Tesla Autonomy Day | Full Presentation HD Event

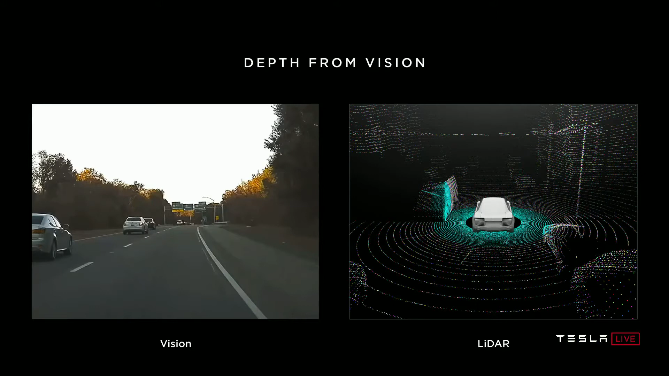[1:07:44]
just getting pixels and the other is lidar that a lot of uh there's a lot of companies also use and lidar gives you these point measurements of distance around you um now one one thing i'd like to point out first of all is you all came here you drove here many of you and you used your your neural net and vision you were not shooting lasers out of your eyes and you still ended up here we might have well so clearly the human neural net uh derives distance
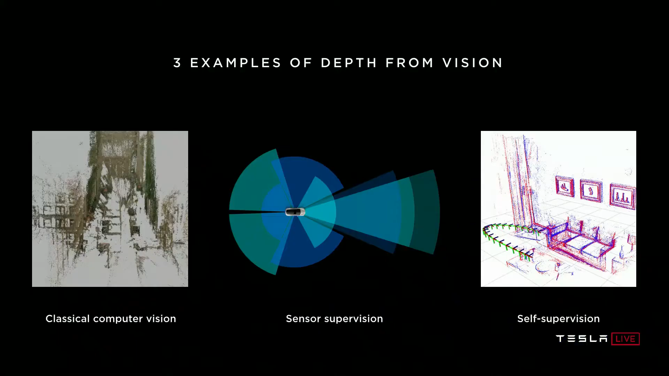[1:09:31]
and two that rely on neural networks so here's a video going down
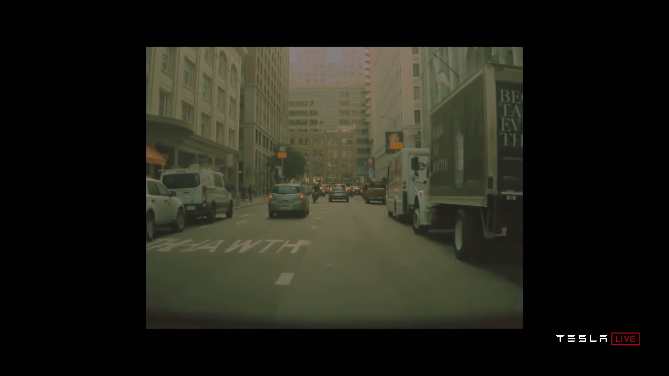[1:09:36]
i think this is san francisco of a tesla so these are our cameras our sensing and we're looking
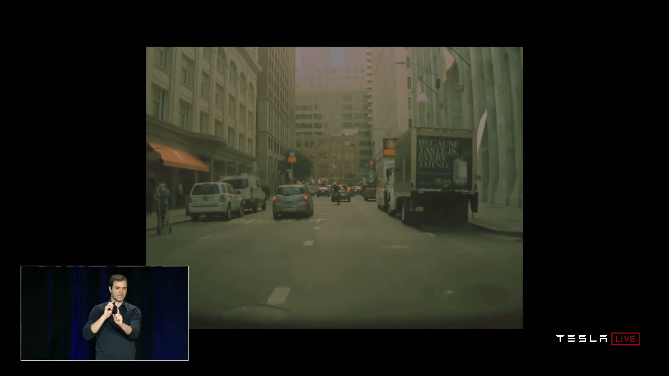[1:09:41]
at all i'm only showing the main camera but all the cameras are turned on the eight cameras of the autopilot and if you just have this six second clip what you can do is you can stitch up this environment in 3d using multi-view stereo techniques so this oops
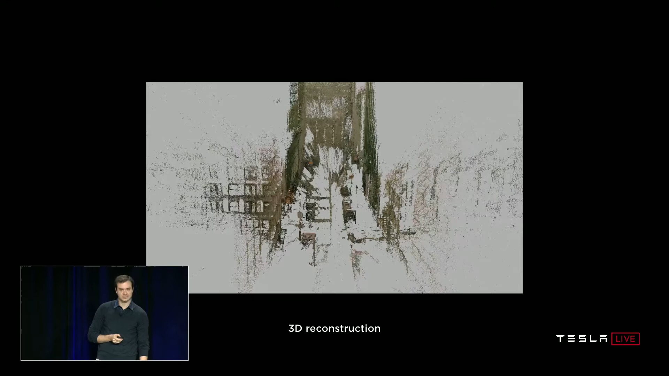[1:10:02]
this is supposed to be a video is it not a video oh i know it's there we go so this is the 3d reconstruction
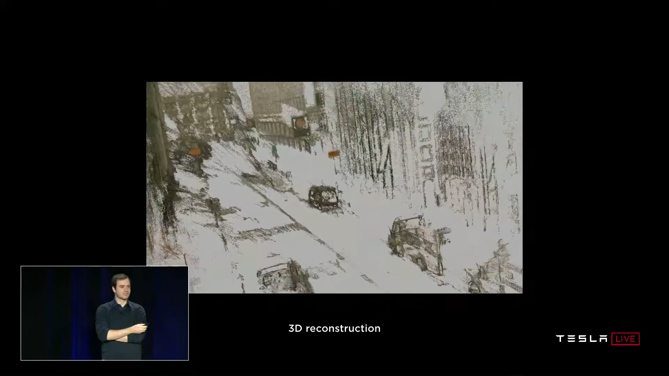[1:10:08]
of those six seconds of that car driving through that path and you can see that this information is purely is it's very well recoverable uh from just videos and
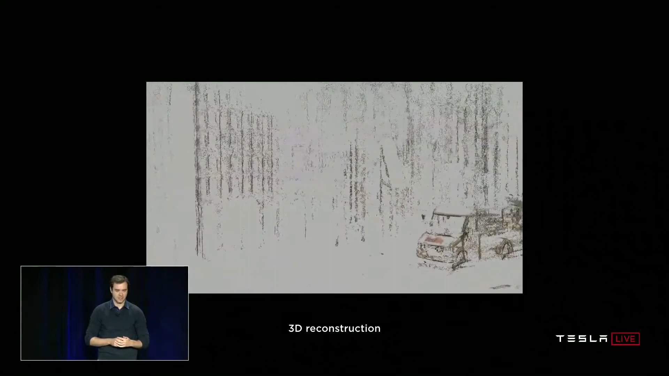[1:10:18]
roughly that's through process of triangulation and as i mentioned multi-view stereo and we've applied similar techniques
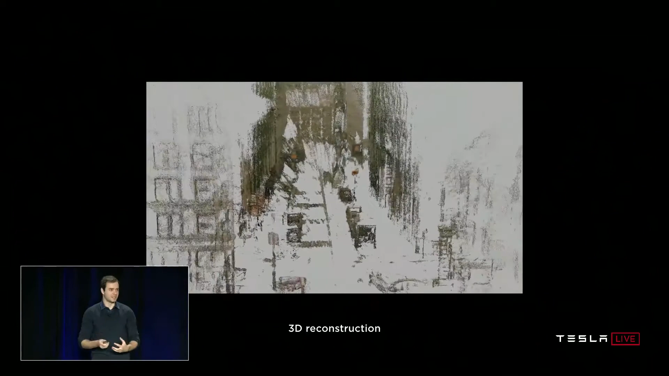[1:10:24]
slightly more sparse and approximate also in the car
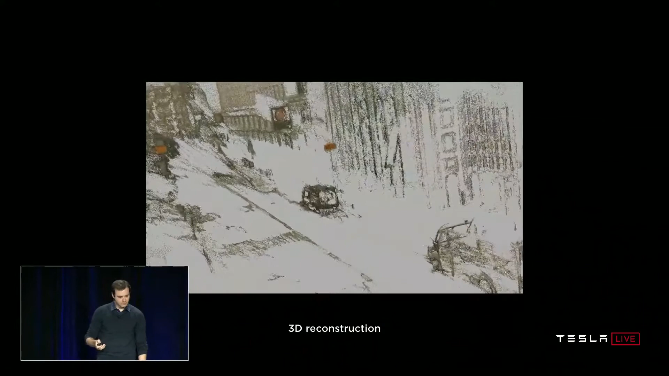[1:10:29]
so it's remarkable all that information is really there in the sensor and just a matter of extracting